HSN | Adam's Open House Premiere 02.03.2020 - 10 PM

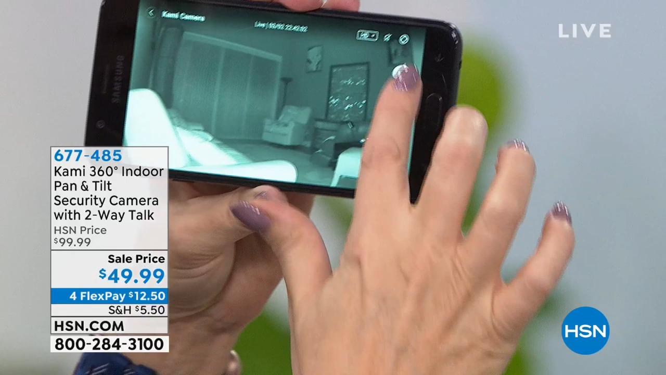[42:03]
is going on throughout your home You want to be able to watch it So this is kind of my back door area That goes out to the pool So I want to be sure and watch that area Of course I have a pool fence But if my son wanders out there I want to know about it And then look over here Over here on the chair There's a little sock monkey sitting Because you can even pinch and zoom So over this way So this These are the doorways to our bedrooms So that replaces That's two now That's the second camera Selling quickly everybody Selling quickly Alright there's my front door So this is the main entrance In and out of my home Right So that's a third camera That I would have to have Just
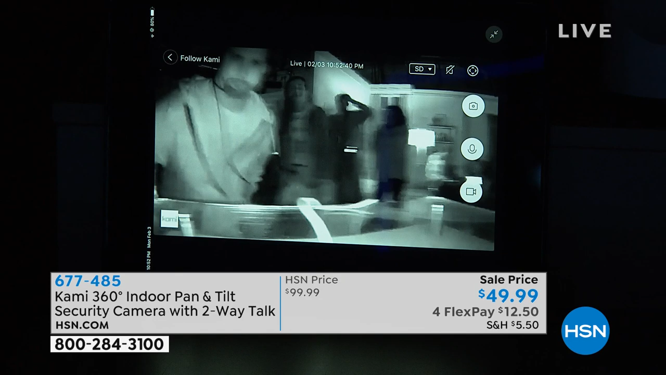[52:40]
It's spotted Daryl Hi Daryl There's so much movement In the studio Cammy's like Hey buddy What's going on? Yeah So good though I mean everything That's happening Is being captured now In this studio Because Cammy Is
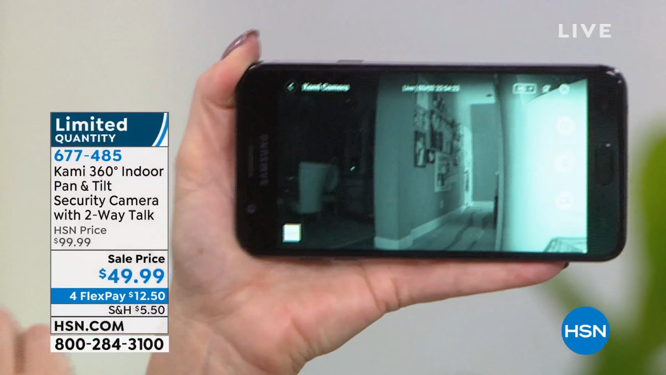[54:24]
garage So all I do When I want to implement controls I touch right here But real quick I just want to show you If you want to talk to somebody It's a microphone button right there That enables two way talk If you want to start a video Of something that you see going on Maybe your pet is doing something adorable Or you want to shoot a still picture You touch right there So there are a lot of different Cool functions That you can do right here From the Kami app So there's one of my
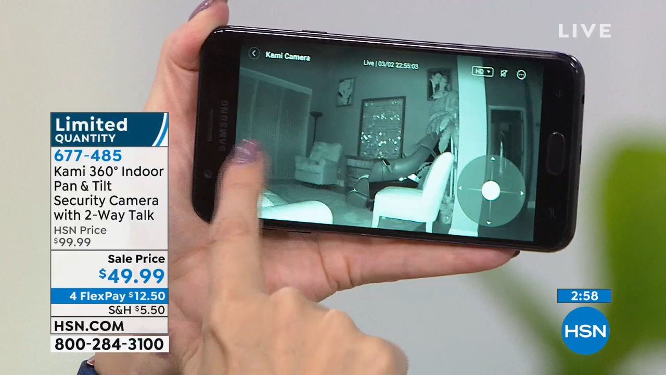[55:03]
living room And look there's the sliding glass door Where my son could go out to the pool Obviously we have a pool fence But I want to know what's going on With that sliding glass door at all times
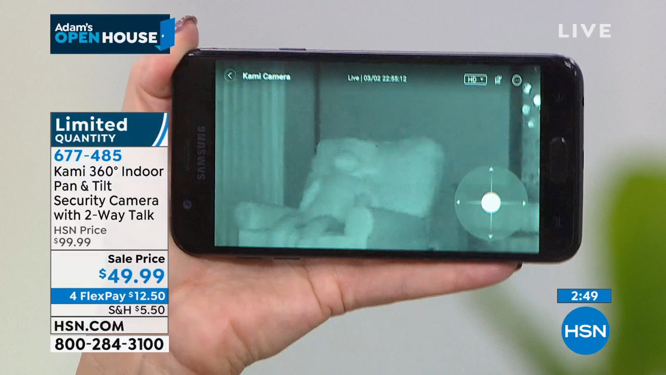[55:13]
Pinching and zooming in Look there's a little sock monkey Sitting right there Looking to see some of the artwork On the walls Really great visual And 1080p
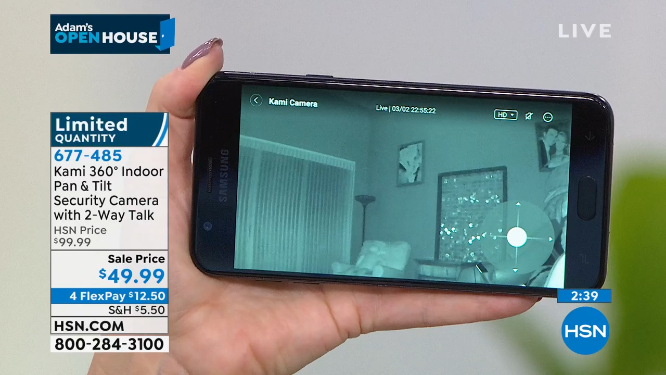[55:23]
I mean that's phenomenal When you see it We couldn't do that demonstration With anything else Because there's no other camera That allows you to do What this is doing Now this you know Laurie's manually doing it here Yeah But if